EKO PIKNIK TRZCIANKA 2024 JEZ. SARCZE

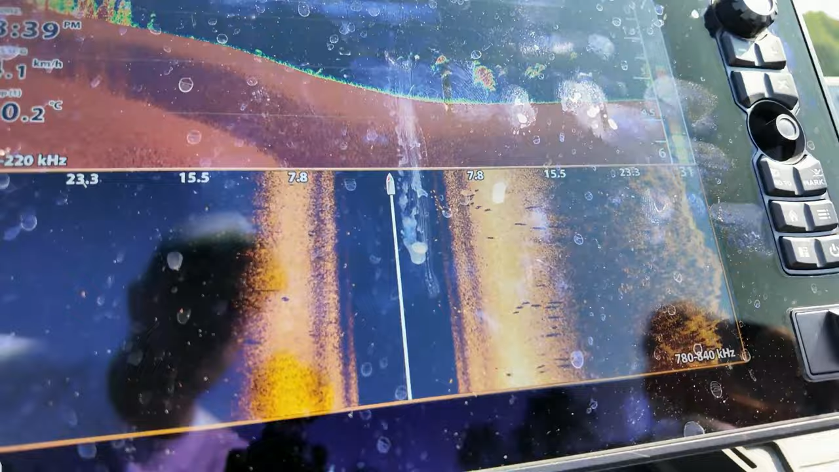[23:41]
Że jak schodzi ta głębokość niżej, przy tym pierwszym spadzie, to są ryby.
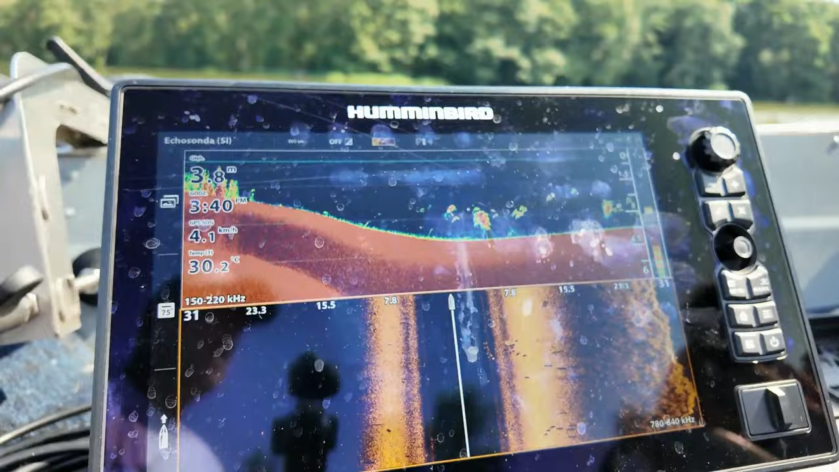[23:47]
On screen: water 30.2°C, speed 4.1 km/h
Przy czym tych ryb tutaj powinno być, ojeju. O to chodzi, nie?
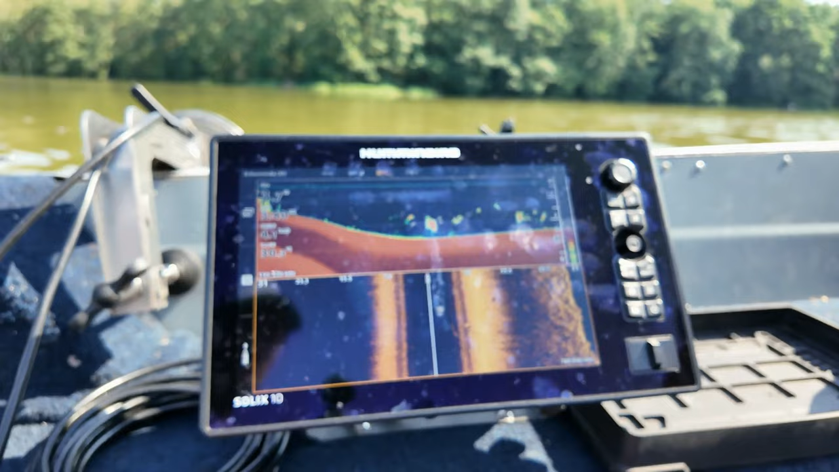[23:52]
Zobaczymy, czy jak pan podkarmił, to popłynęły pod niego ryby.